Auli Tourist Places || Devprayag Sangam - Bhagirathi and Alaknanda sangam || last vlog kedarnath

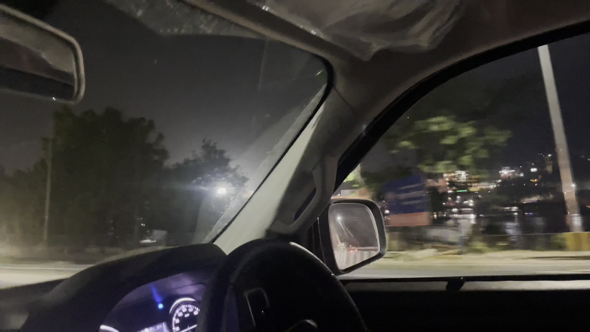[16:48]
तो भाई पहुंच गए हरिद्वार, भोले बाबा से लेते विदाई,
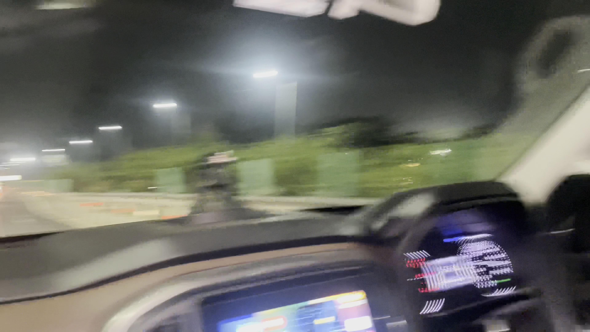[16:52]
हरी के द्वार से अब निकलते हैं बाहर की तरफ, फिर आएंगे जब बाबा बुलाएंगे।
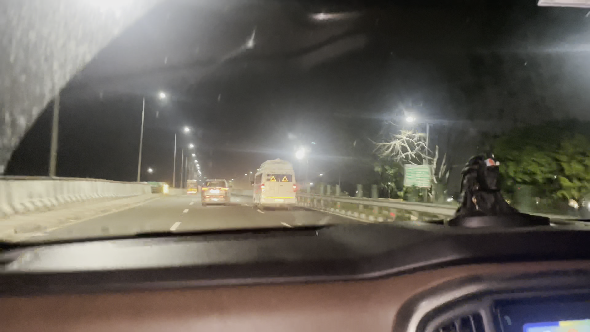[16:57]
ये कुछ भाई चमक रहा पूरा हरिद्वार रात को भी, एक नंबर का भी।